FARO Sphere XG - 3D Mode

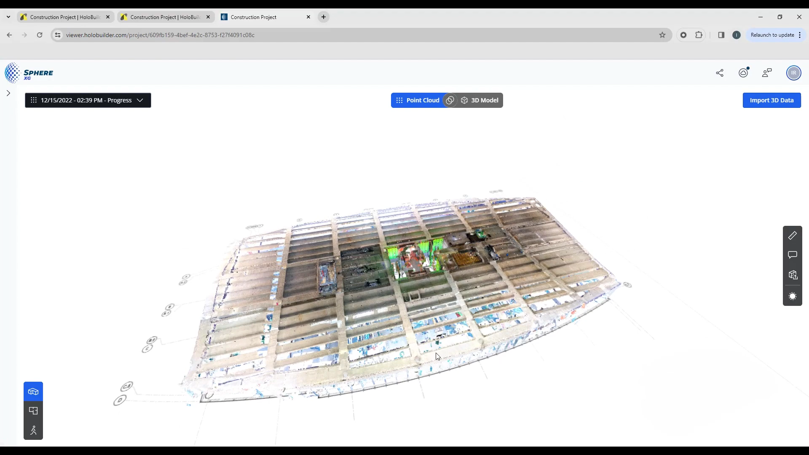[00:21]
So a couple of things have changed on here. We've got some additional tool options up at the top here and you'll see it's highlighting point cloud as being active.
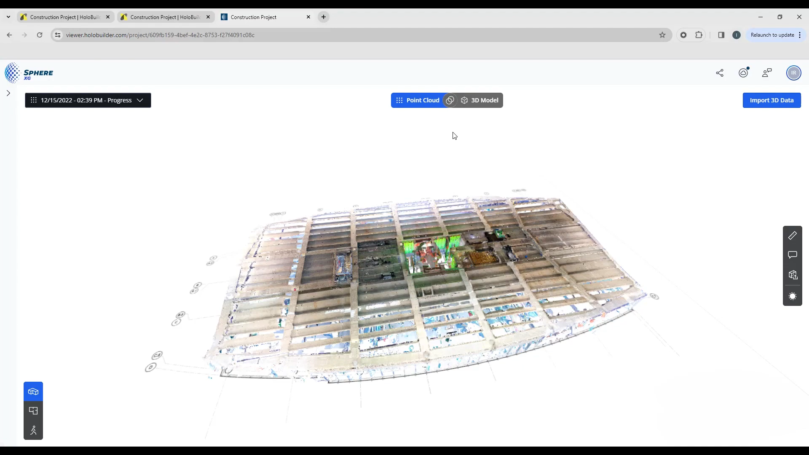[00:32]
If you have a model and you select a 3D model, you'll see that as well.
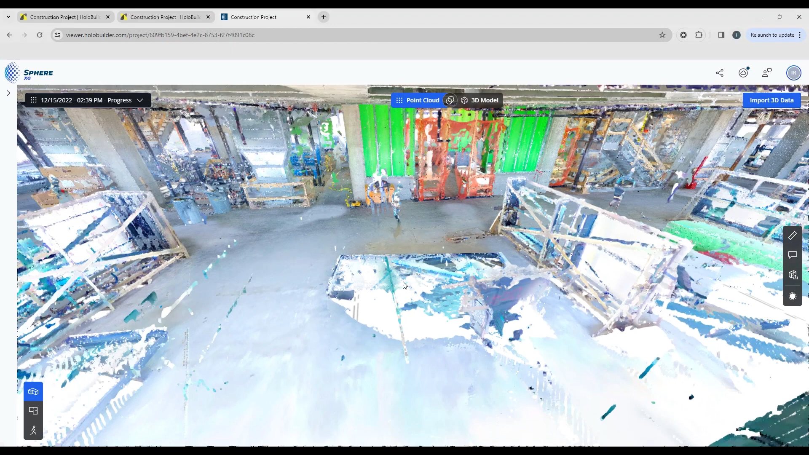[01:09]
First off, if you have a mouse with a wheel, you can just scroll in and out to change your zoom and to fly through the points this way. If you choose your left mouse button, you can rotate around.
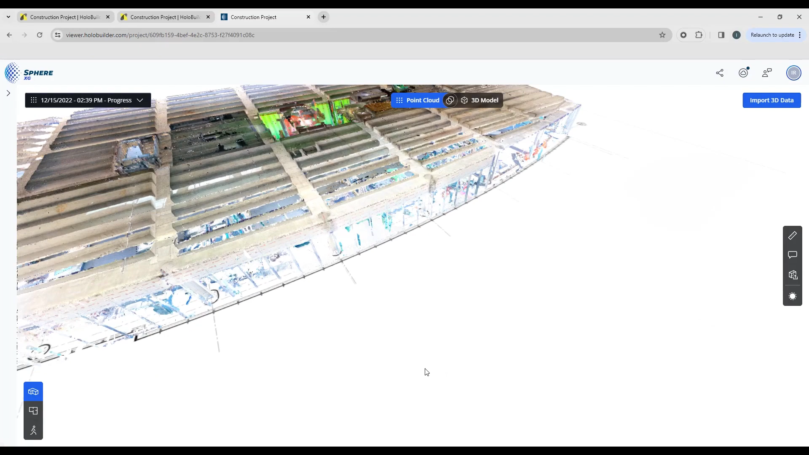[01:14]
If you use your right mouse button, you can pan back and forward, right and left. And if you move your mouse back and forward, you can kind of move with like a sort of a camera dolly view, more like a walk, a walk mode. If you want to get into a specific area, you can just choose your W key to move forward,
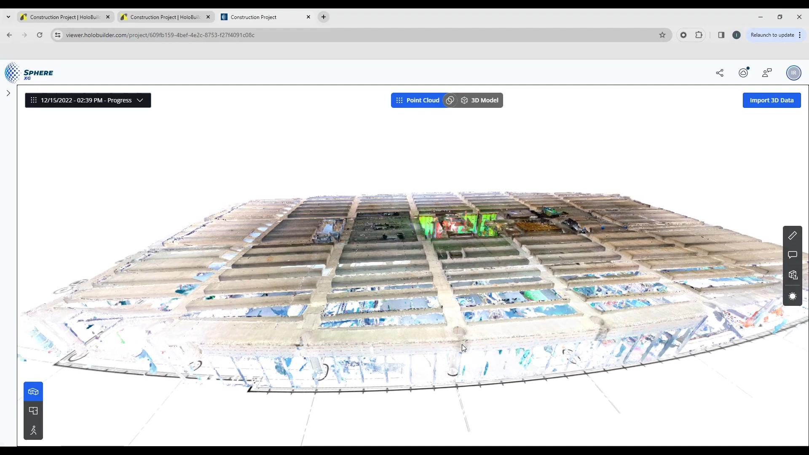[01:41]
S to move back, D to move left, A to move right, Q for up and E for down.
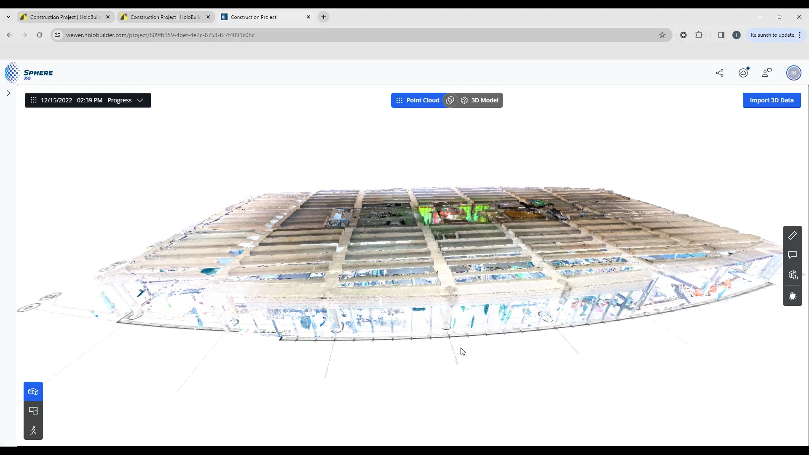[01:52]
So it's basically your gaming keys that you're going to be working with. If you want to just fly and zoom to an area, just simply double click a point in the point cloud and you'll fly to that area.
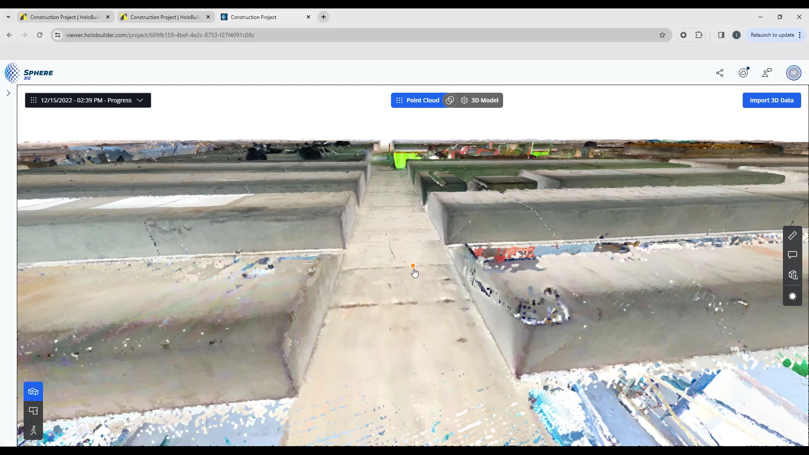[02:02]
Now you'll see you've activated this little node point that you can see in the middle.
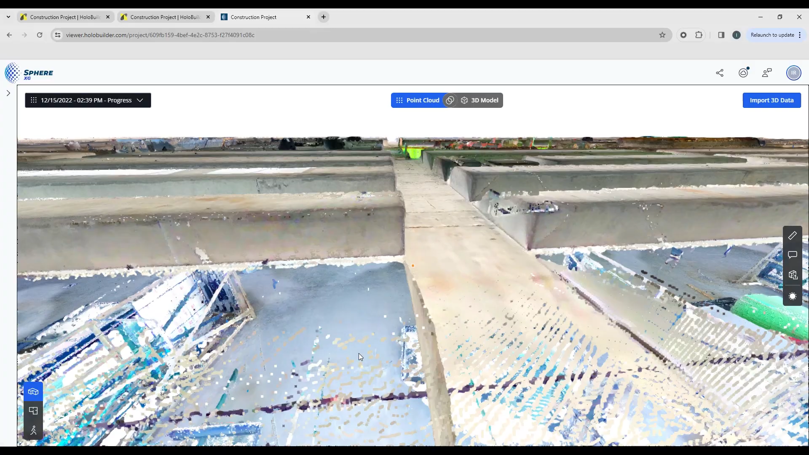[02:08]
Just using the different keys that I've shown you, I'm going to hold my wheel mouse down and I'm going to just
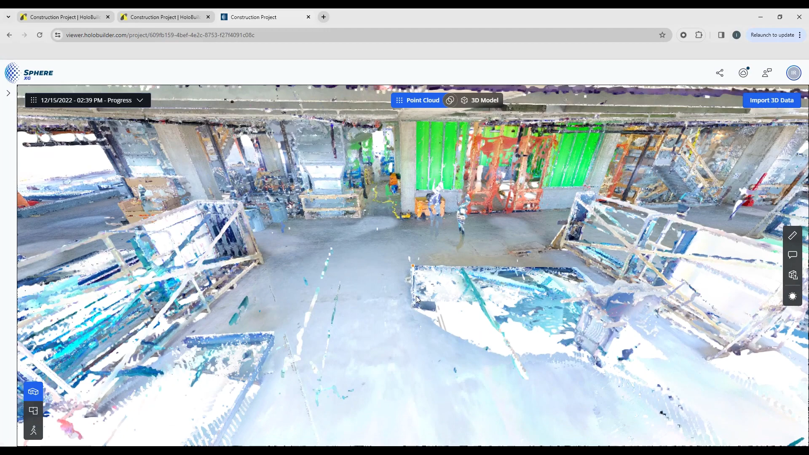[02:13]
drag myself into the point cloud.
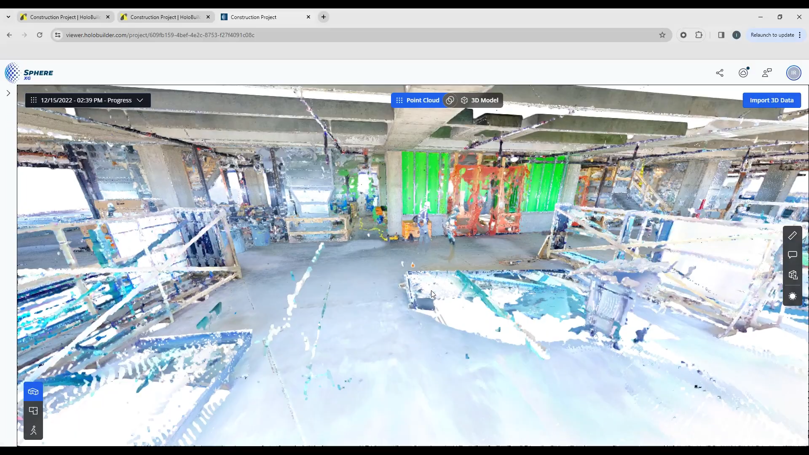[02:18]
And once I'm in here, I can just rotate around that little node point that you can see right here.
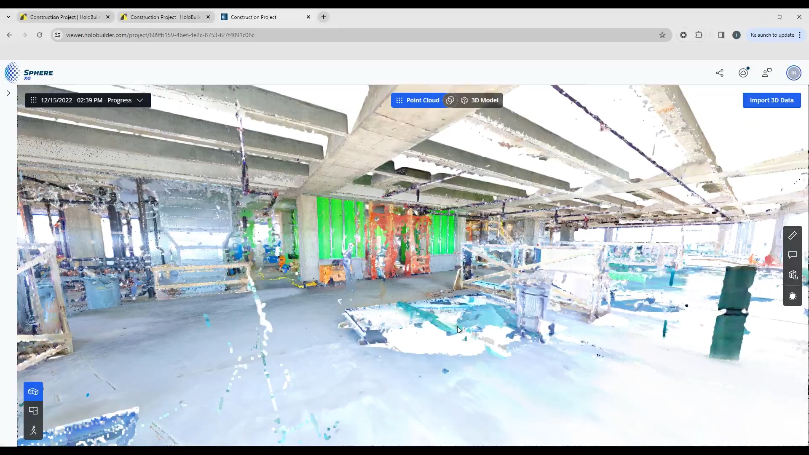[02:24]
And then by using my W key, I'm basically going to fly to that point.
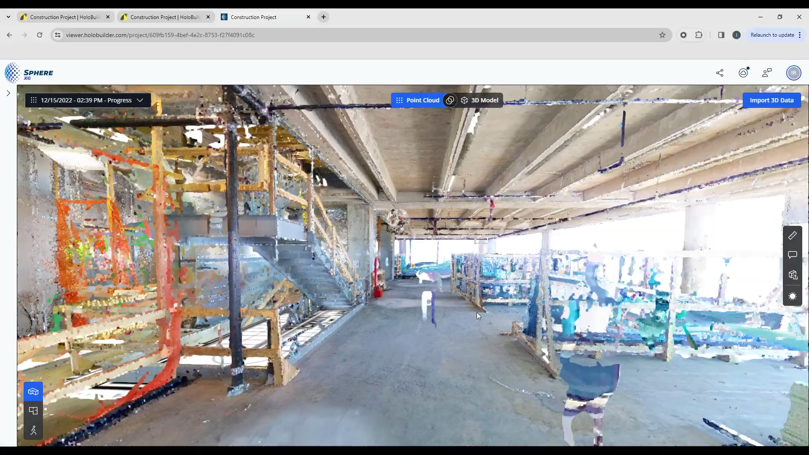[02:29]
So just by sort of moving around and rotating my mouse and hitting my W on the keyboard,
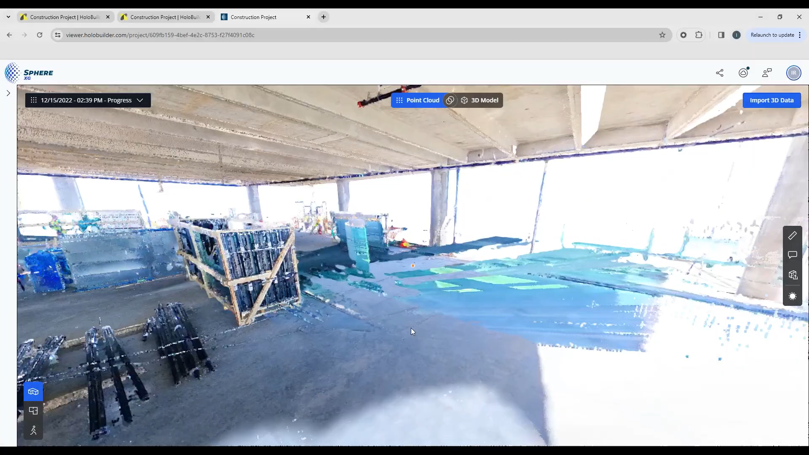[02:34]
I can get around this point cloud fairly quickly.
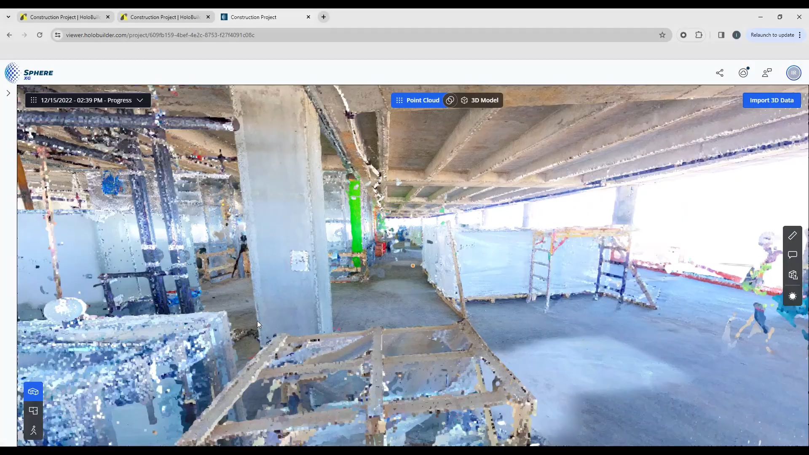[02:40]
If you want to change the direction, just sort of stop in front of where you want to go. I'm just going to take a look right here.
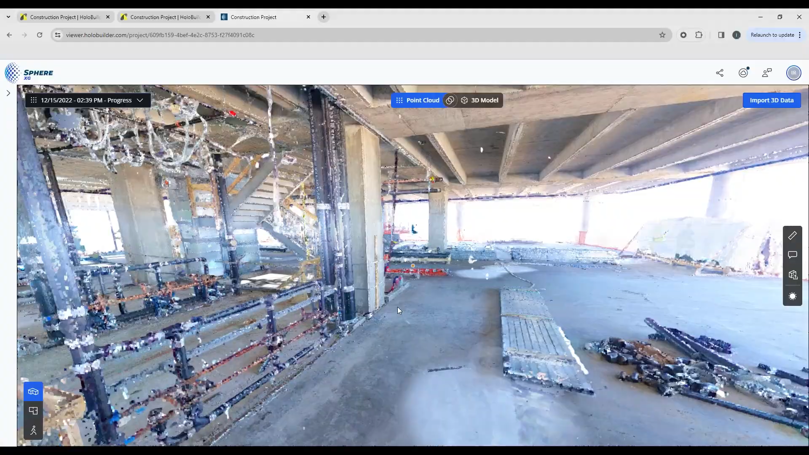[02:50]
And then you can rotate your view and then just continue on and change that direction.
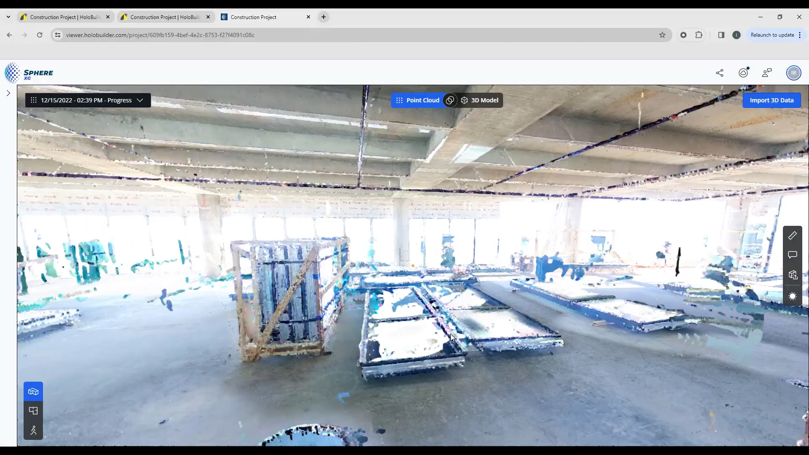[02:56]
So navigation is not too bad. Take a little bit of practice, but once you get used to it, it's pretty fluid.